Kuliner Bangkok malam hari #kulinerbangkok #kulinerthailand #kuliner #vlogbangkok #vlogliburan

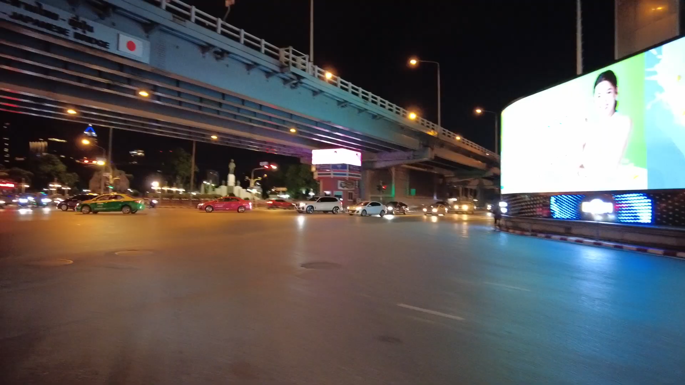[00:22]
Kita lagi di Lampu Merah Dan malam ini kita mau ke Night Market